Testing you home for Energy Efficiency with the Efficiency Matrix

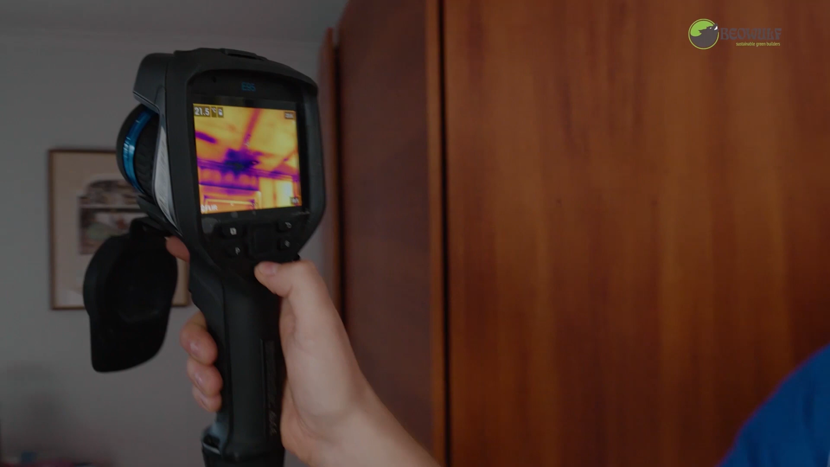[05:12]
You were just showing before above here and no insulation in that corner.
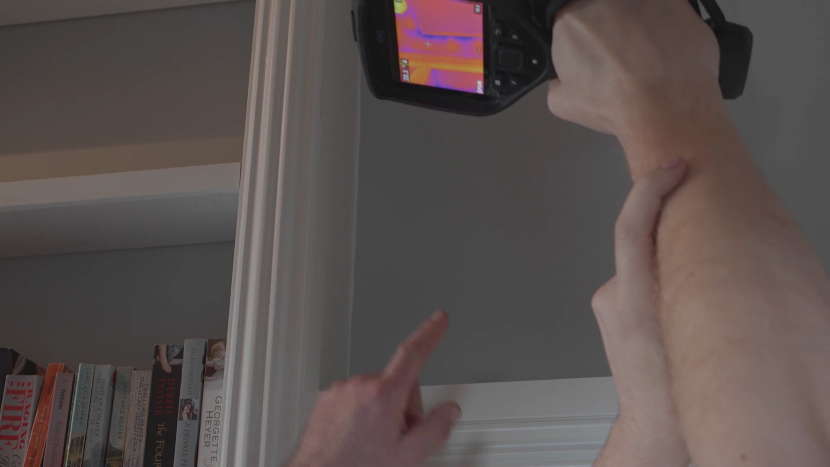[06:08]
So we've done that before and then we've got a junction where the door, the attic ladder goes through.
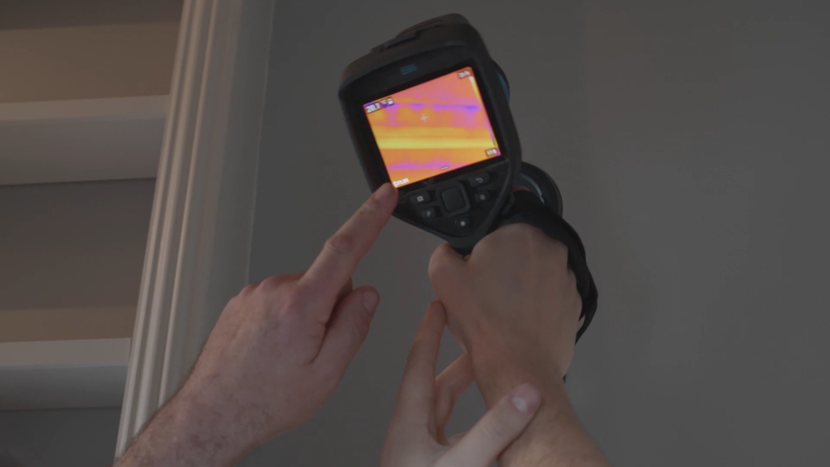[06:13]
Yeah. And that's also got some air leakage around it. So that's where I put foam around a lot of my things, like the windows and doors.
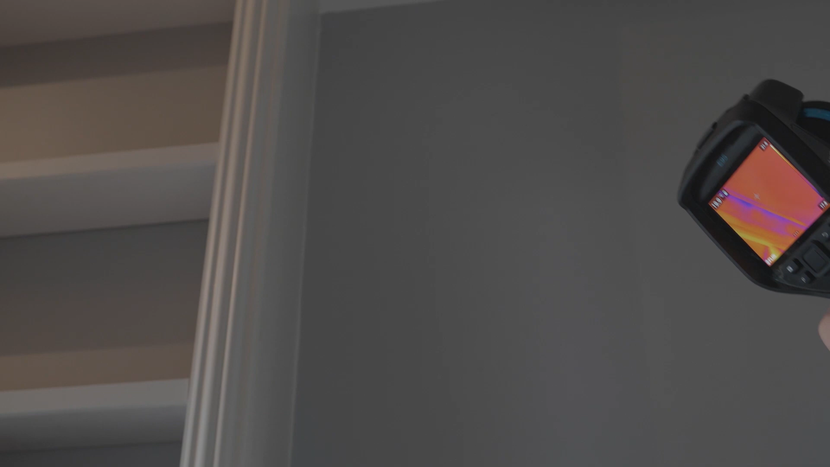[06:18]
Yeah. Could we actually check that? Where?